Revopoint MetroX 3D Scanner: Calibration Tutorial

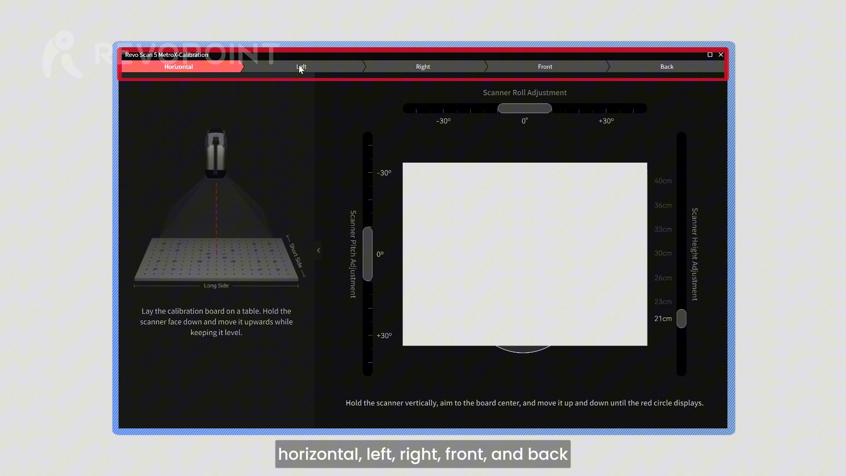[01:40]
11. First, calibrate the scanner horizontally at seven different heights.
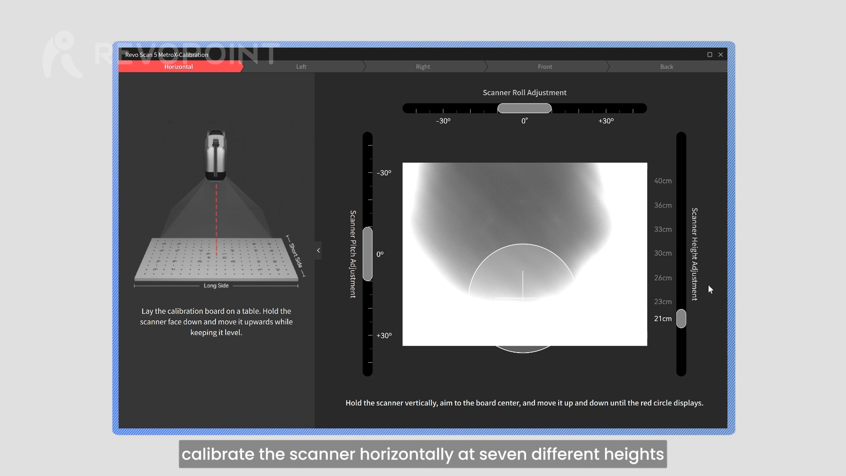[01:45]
12. The top, left, and right bars indicate the depth camera's tilt, pitch, and height, respectively. 12.
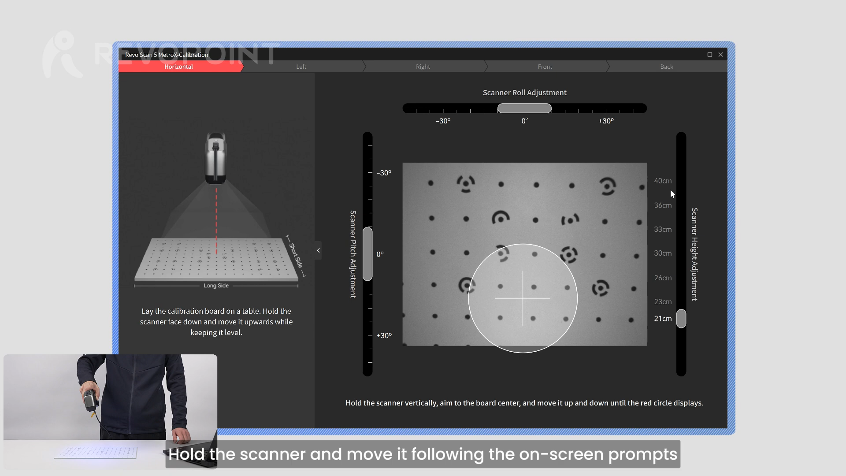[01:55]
Hold the scanner and move it following the on-screen prompts until the slider is in the designated area and changes from white to green.
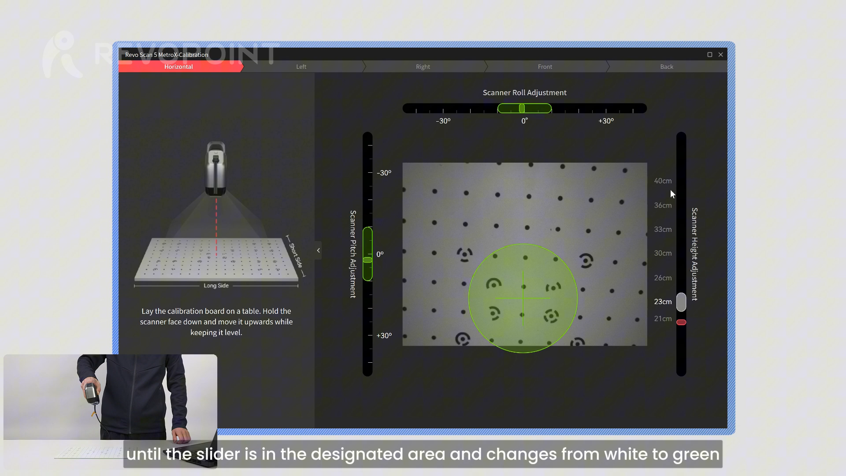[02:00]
13. Aim the scanner at the center of the calibration board until the cross stays green for a few seconds. 14.
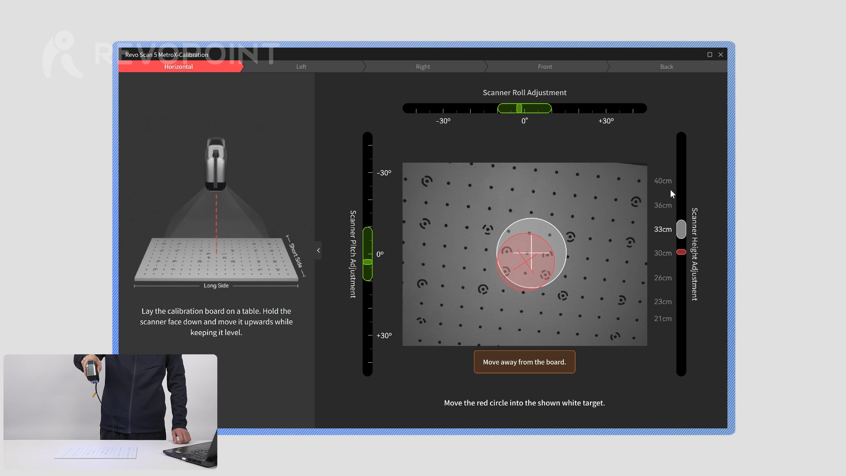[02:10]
Second, perform the left calibration at three different heights.
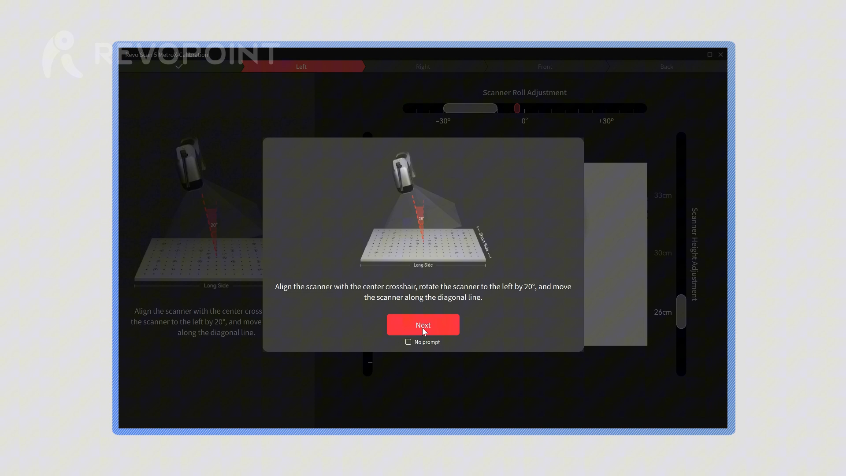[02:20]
14. Aim the scanner at the central cross and tilt it to the left by 20 degrees.
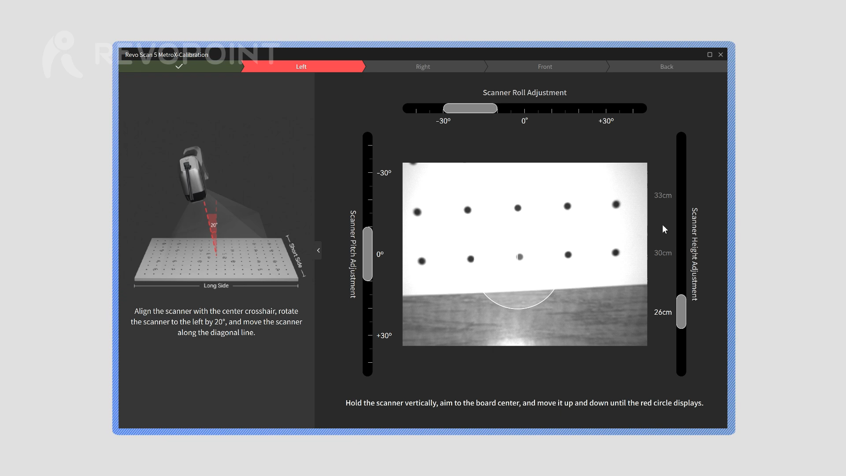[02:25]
15. Then, move the scanner following the instructions until both the sliders and the cross remain green for several seconds.
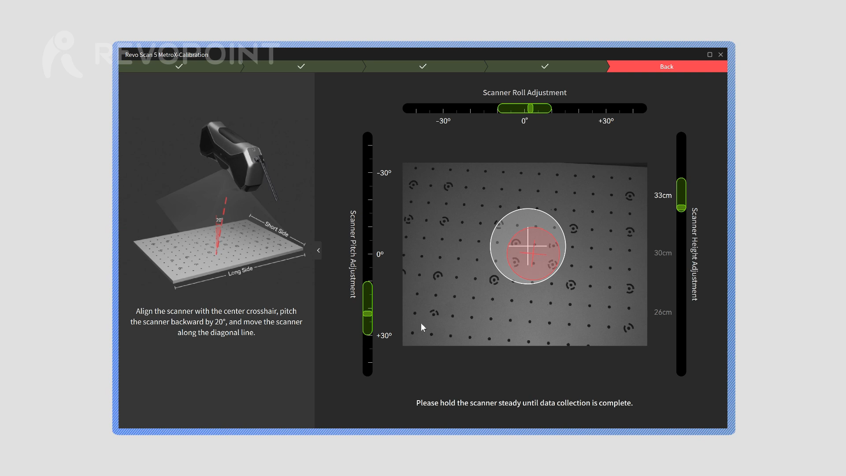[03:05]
After finishing the calibration, the software will indicate whether it was successful.